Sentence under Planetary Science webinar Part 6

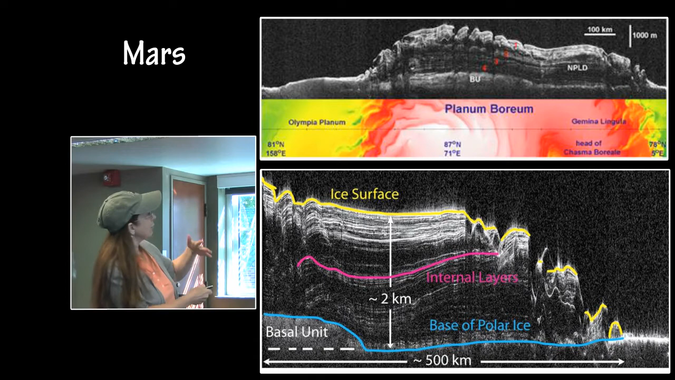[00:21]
is associated to the above surface features. Here is the ice surface from Mars, the base of the polar ice, how tall it is, and the different kinds of ice that are in that surface.